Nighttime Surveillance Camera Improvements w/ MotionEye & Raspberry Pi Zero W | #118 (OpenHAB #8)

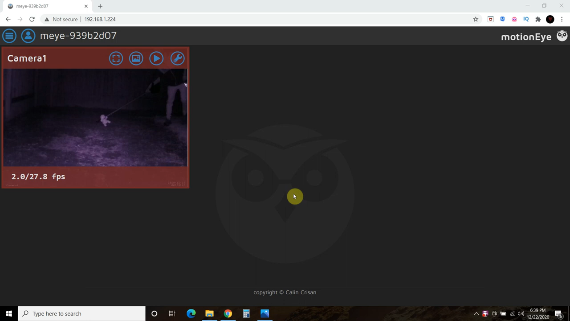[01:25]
Okay, here we are with the Squirtle stuff toy and you can see that the red frame around it indicates there's a motion detection event. And now we can go to the Open Movies browser and check out to see what the video looks like.
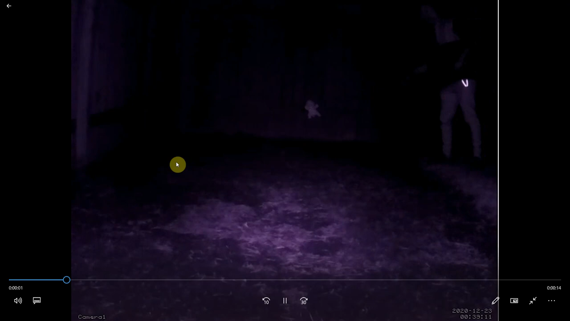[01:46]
So you can barely see me.
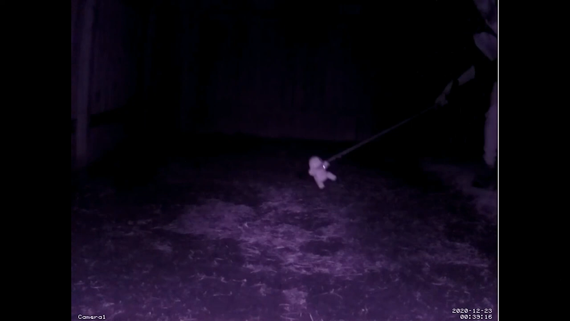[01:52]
I have some reflective gear and you can see me being silly with the imitation of a future rabbit.
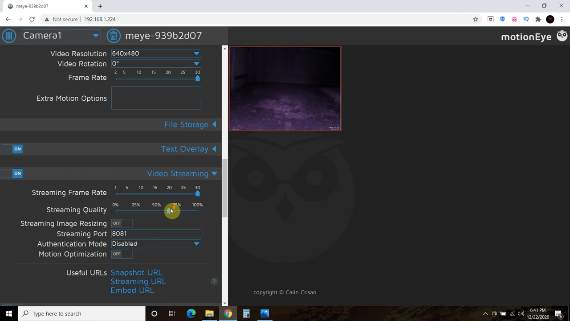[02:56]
And we're kind of already an MMAL camera. And so, you know, I think I'm going to skip this step right here.
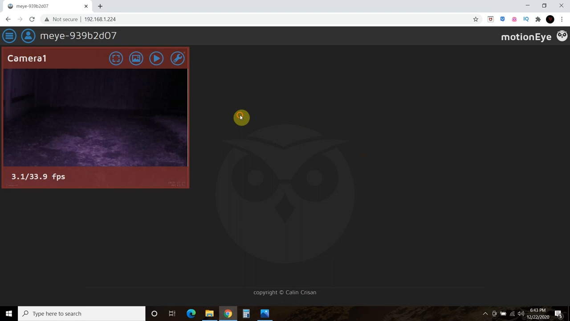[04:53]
uh, not showing a motion detection event. Okay, so there we go.
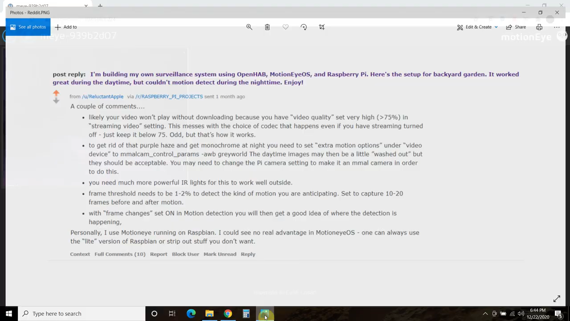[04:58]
Now this one says you need a much more powerful IR lights for this to work well outside.
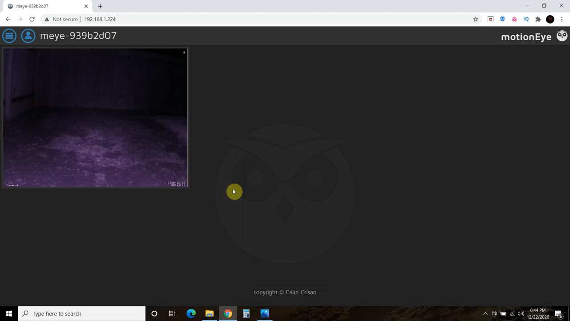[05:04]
So that's what we're going to do now. We're going to install or turn on, I should say, my, uh, infrared floodlight. Okay, here we go. So this is the, um, infrared floodlight turned on.
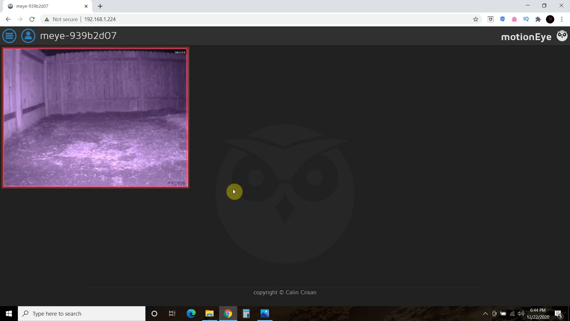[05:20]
And it did cause that motion detection event.
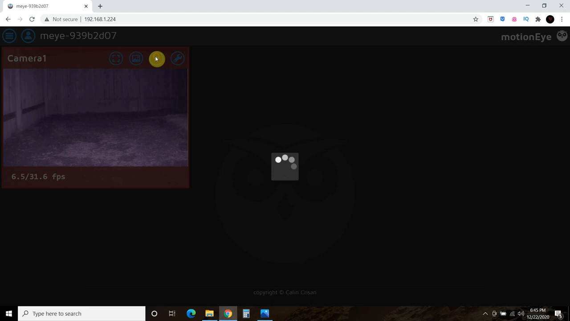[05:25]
So let's clear that out real quick. So let's delete that.
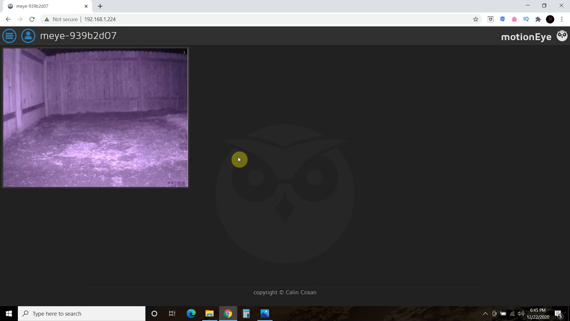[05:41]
And now we will go out and see if we can detect it again with the much brighter floodlight turned on. All right, there's the squirtle. And there is the frame change right there detecting me.
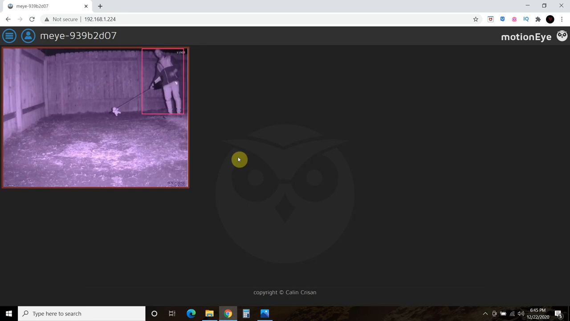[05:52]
That's me. Much brighter now. You know, it's pretty close to daylight except squirtle is whitewashed out. But that's pretty good. That's definitely what I'm looking for for my surveillance system, uh, so I can detect if it's a rabbit or not. And so that works perfectly. Now we can check out the movie's browser. Download the video to our computer.
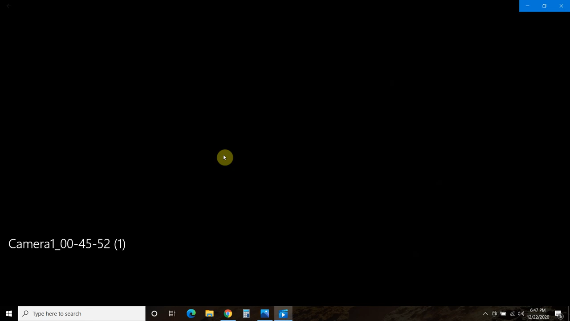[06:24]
Okay, so this is the video. Same thing. There's me.
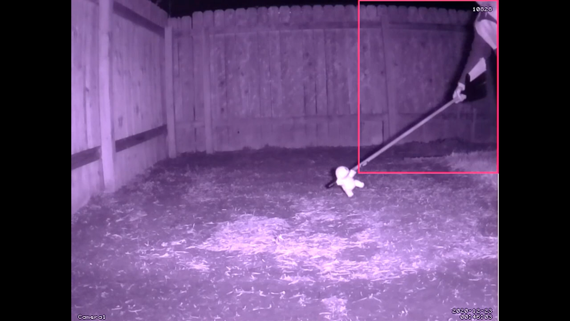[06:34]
So it's detecting me mainly, probably because I'm the biggest thing. But once I leave, uh, it detected the squirtle. All right, so let's exit out of that.